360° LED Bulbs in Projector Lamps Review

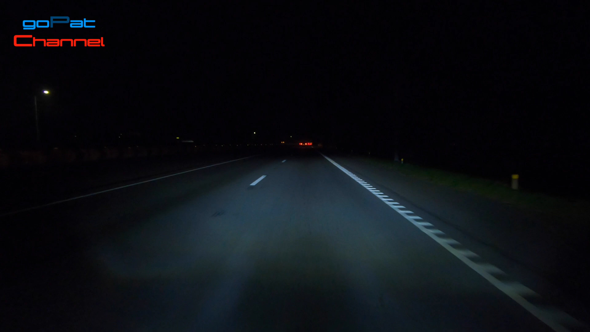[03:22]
The light is evenly spread from left to right
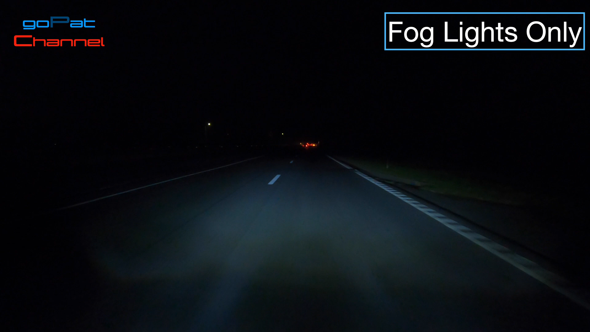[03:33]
Now, let me switch the headlight I was able to achieve a much brighter lighting setup I can tell that my fog lamps now are much brighter than the headlights Now, let's see how it looks on the inside
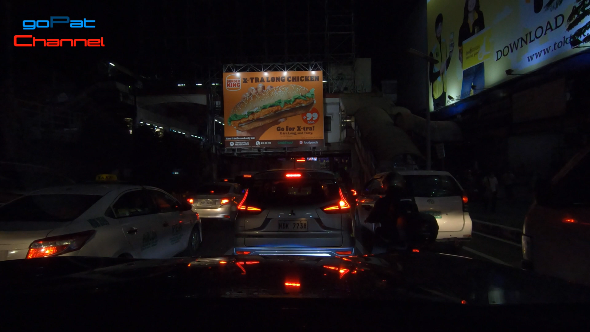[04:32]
On city driving when the traffic is at slow pace Letting the fog lamps work while the headlight is off is not a bad idea
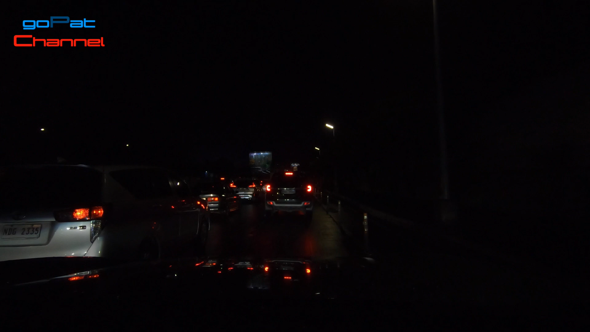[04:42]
Night driving while raining can no longer add stress Thanks to my projector fog lamps Thanks to my projector fog lamps Paired with a high lumens LED has greatly increased the nighttime visibility However, I noticed the brightness of the light is not that crisp Even the bulb
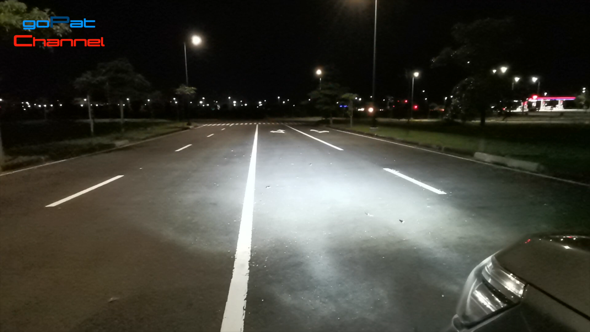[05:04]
is rated at 20,000 lumens Okay, given there is a 20% drop in the light output Which is about 16,000 lumens The brightness is better but not that strong and crisp Which is what I am looking for by the way Let's find out why Let me see the light beam against the wall
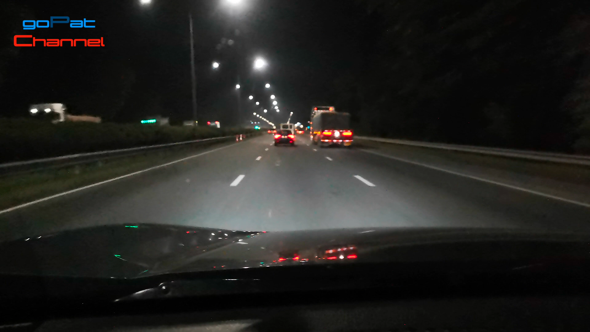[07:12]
Because the light intensity is weak and not that crisp Not that solid light output that I am looking for